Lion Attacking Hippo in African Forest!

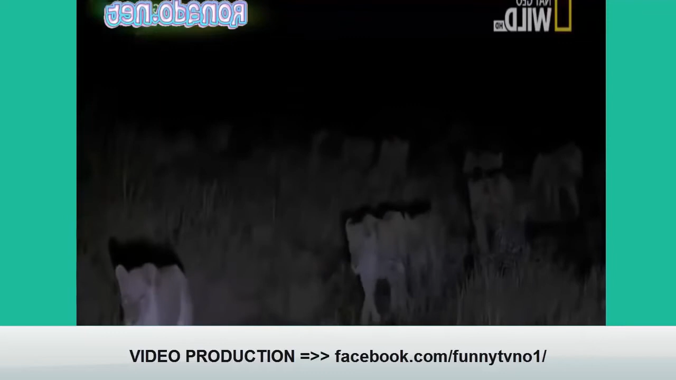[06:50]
But this is day five. And Whitehead knows they're getting desperate. The pride doesn't rest.
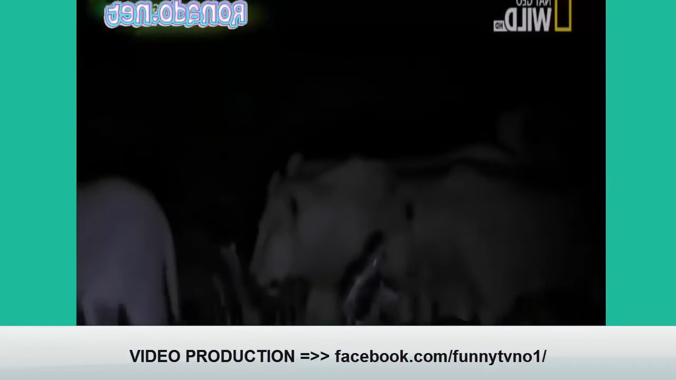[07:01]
Every lion is alert for prey. Even TB searches tonight.
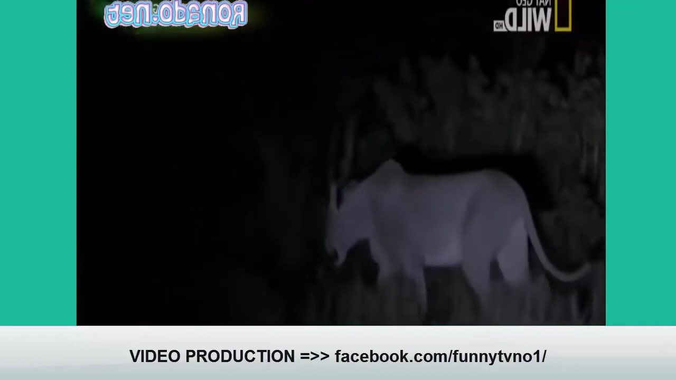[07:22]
Whitehead investigates the potential meal with one of the young males. If they're to bring down a hippo, they'll need the entire Megapride.
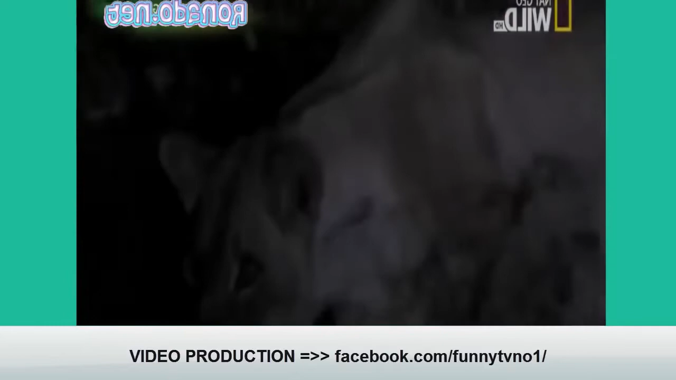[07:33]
It's a dangerous undertaking. A hippopotamus can peer straight through a lion.
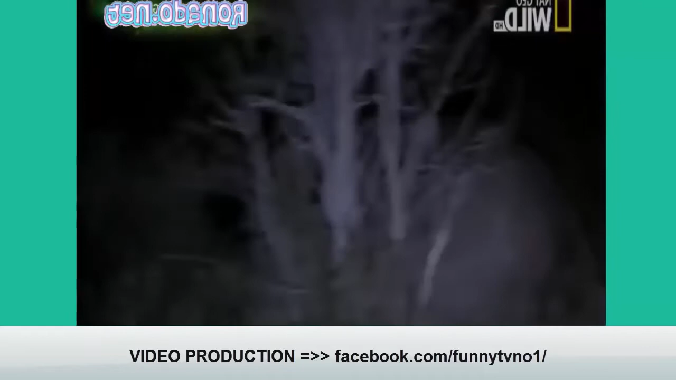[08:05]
The hippo tries to flee. But Whitehead has the support of the pride. To feed, the lions must knock the hippo off balance and pull it sideways. But the young male doesn't have the strength.
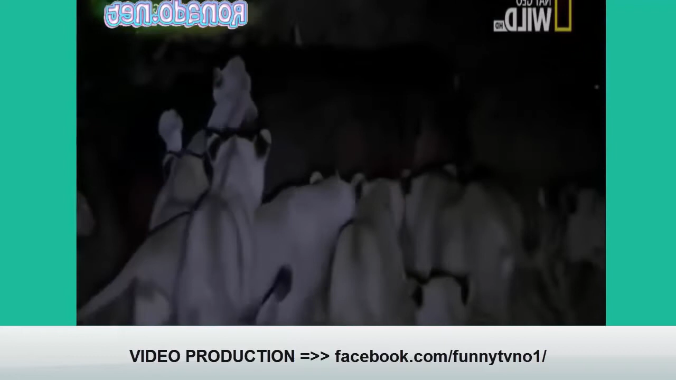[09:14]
But the rest of the pride is unwilling to keep up the attack.
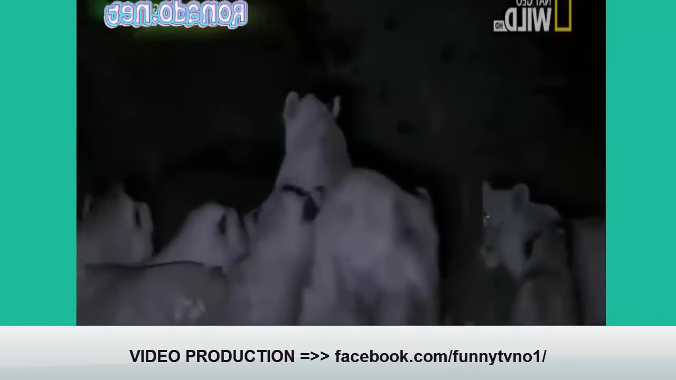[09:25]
The females press forward. But the adolescents are listless and uncoordinated, unsure what to do next.
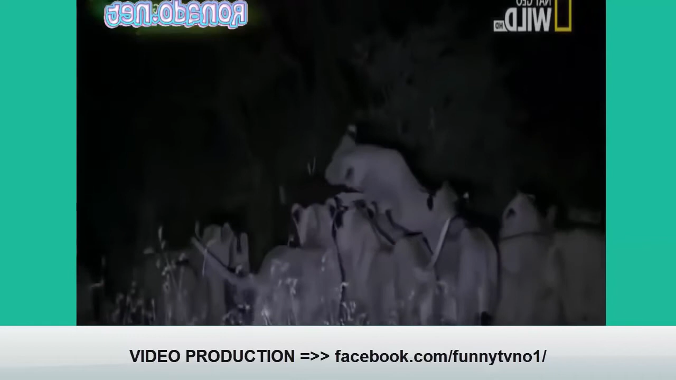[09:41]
The hippo takes advantage of the standoff.